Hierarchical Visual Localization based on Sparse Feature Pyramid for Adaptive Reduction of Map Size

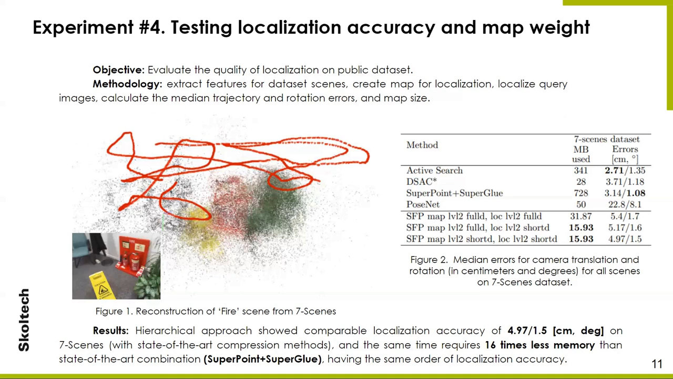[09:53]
At the same time, it requires 16 times less memory than the state-of-the-art combination of methods like superpoint and superglue. And they have the same accuracy of localization. To sum up, we have developed a novel learning-based feature extractor with Sparse Feature